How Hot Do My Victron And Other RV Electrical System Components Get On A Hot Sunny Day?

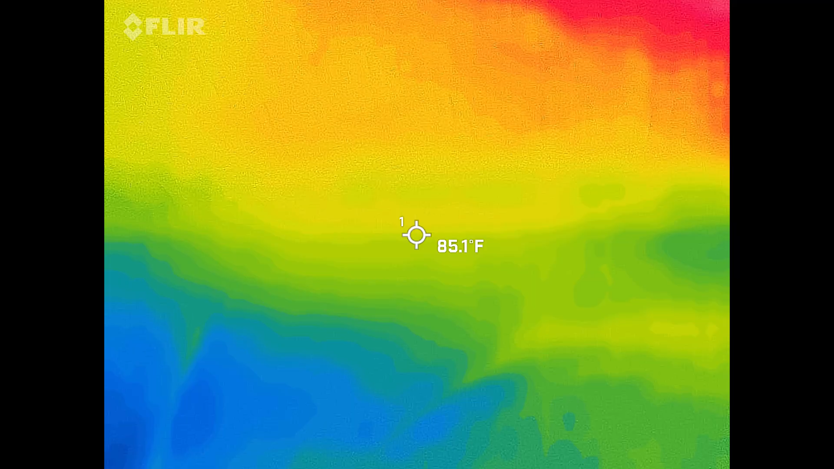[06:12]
On screen: spot 85.1°F
And then this is the lowest bunk down here, and this is showing 82 degrees.
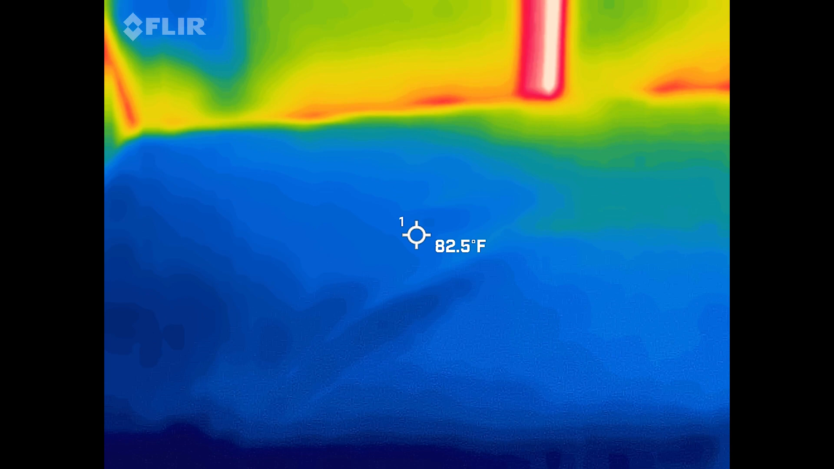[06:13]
On screen: spot 82.5°F
So there's definitely a temperature differential going up the bunks, which makes sense.
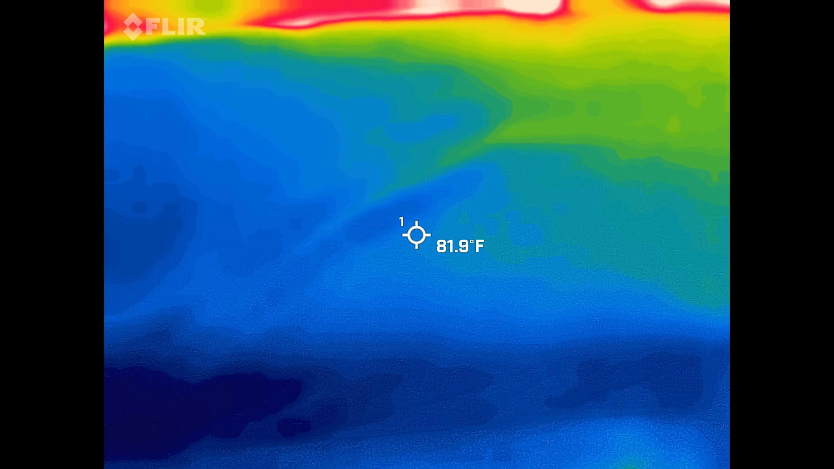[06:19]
On screen: spot 81.9°F
And then the back wall of this bottom bunk here is showing about 87 degrees,
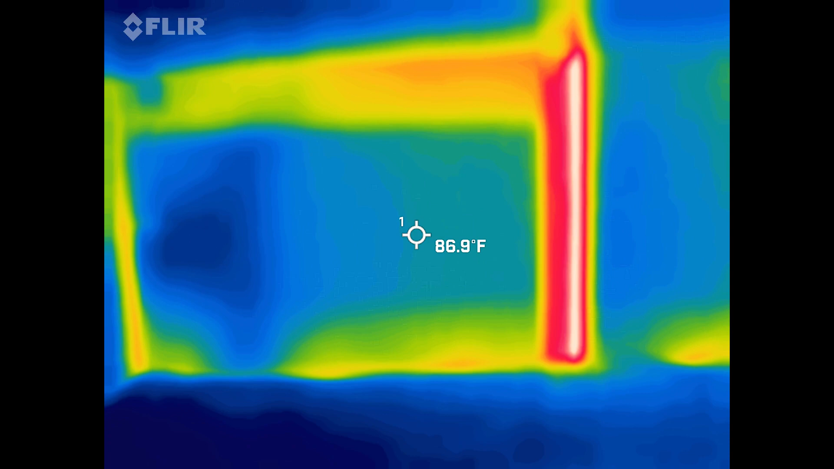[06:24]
On screen: spot 86.9°F
and it's especially hot right there along the edge of the door at about 100 degrees.